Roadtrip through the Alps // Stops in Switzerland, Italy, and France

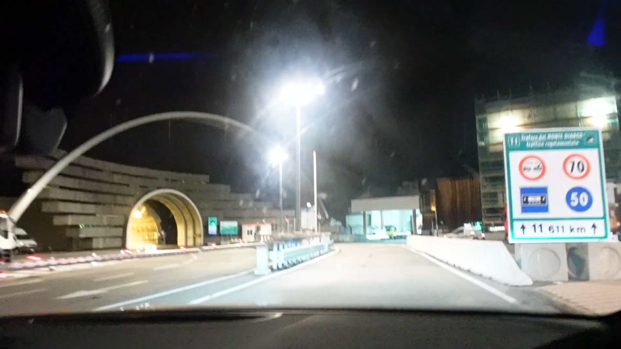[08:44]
We are entering the Mont Blanc tunnel, 10 kilometers long.